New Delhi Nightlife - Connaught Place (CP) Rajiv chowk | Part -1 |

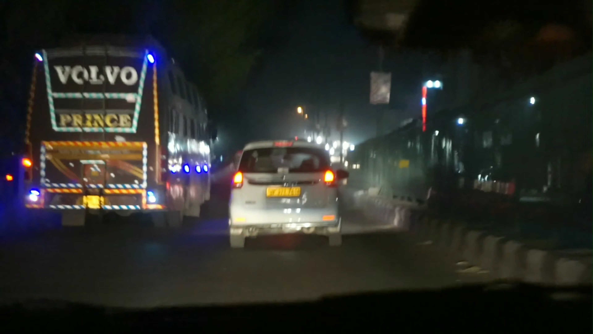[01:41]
फ्रेंड, हम जब घर से निकले तो ऑलमोस्ट 11:30 बज रहा था।
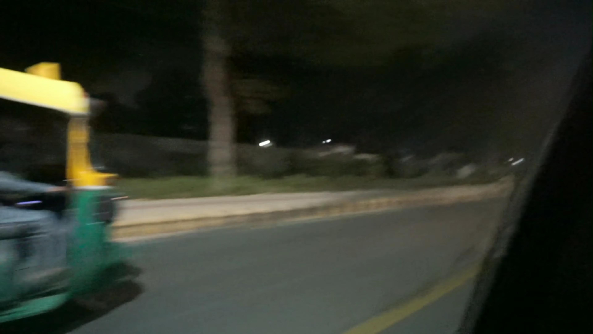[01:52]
और आप देख सकते हैं फ्रेंड, ये नाइट व्यू जो है कितना अच्छा लग रहा है। सो फ्रेंड, ये वीडियो थोड़ी लंबी हो जाती, इस वजह से मैंने इसे 2 पार्ट में डिवाइड कर दिया है।